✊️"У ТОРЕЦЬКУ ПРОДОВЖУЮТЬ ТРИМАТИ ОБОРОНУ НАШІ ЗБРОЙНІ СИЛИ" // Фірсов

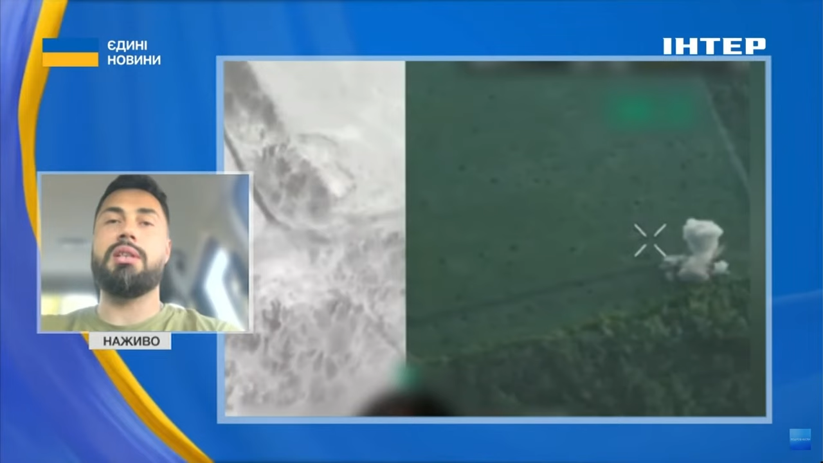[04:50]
і баги, і навіть орка, який просто біжить там і намагається відбитись своїм автоматом від ДФП-дрона.